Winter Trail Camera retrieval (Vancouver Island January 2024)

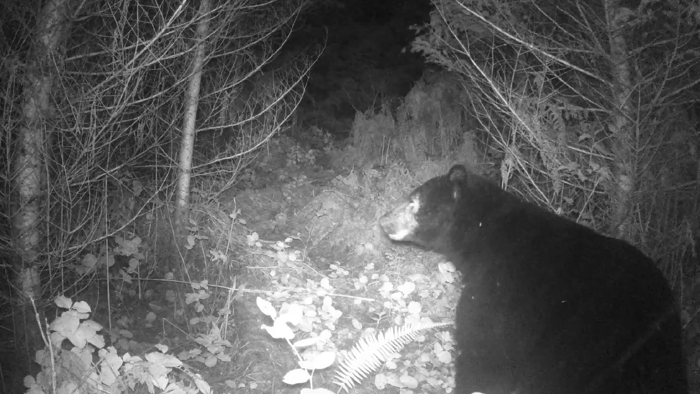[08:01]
I had a camera further up the hill, and it was hit and miss, but I was getting bears. And I had a feeling that this was the route that they were taking coming down the hill. So, sure enough, it's obviously paid off. And we'll see this guy come and go here. Now, I'm not sure about this. I get, I've had a sow with a cub several times in this area.
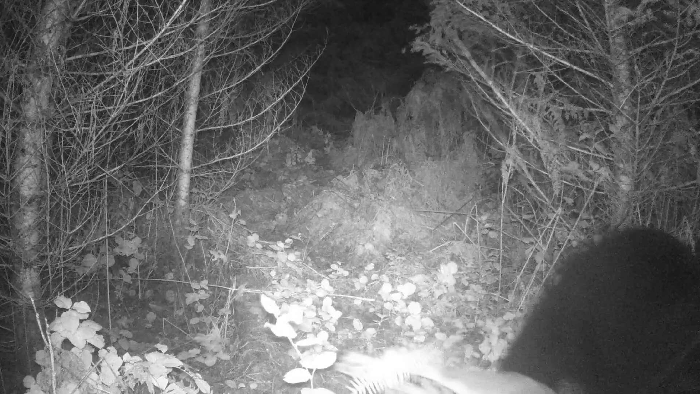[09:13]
Crazy. I'll do that again. Slow-mo. That is a black-tailed deer. And he pauses here. Like, he, I don't know whether it's the camera, or a little just rest here, or what. But down the hill. And down to, I think, the little spot where this, there, he gives a little kiss goodbye there. Some, that was days later. I don't know what that was.
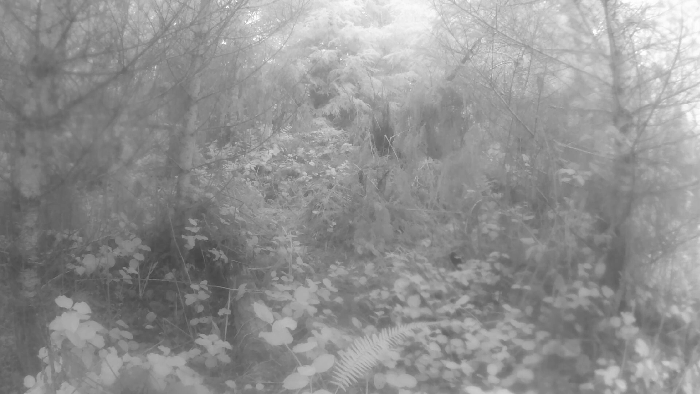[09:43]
But here we are at the lower camera. There's a bear. Now, this is not the same day.
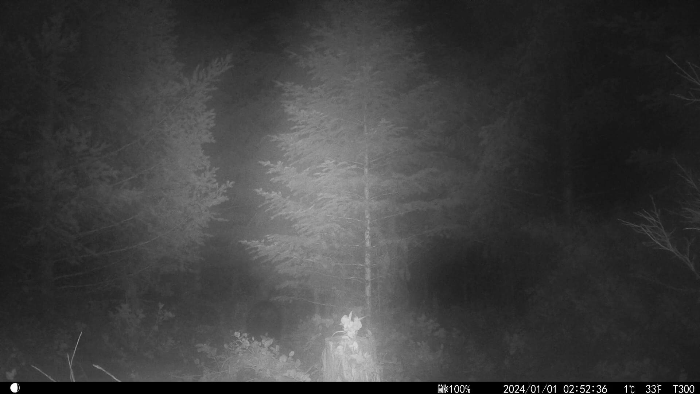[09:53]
I'm pretty sure the timings are right on these, and it's not the same day. But this is the kind of level spot, a little bit of a clearing there, where I've got the second camera. There's the bear still moving around in the background there. And there he is again. He or she.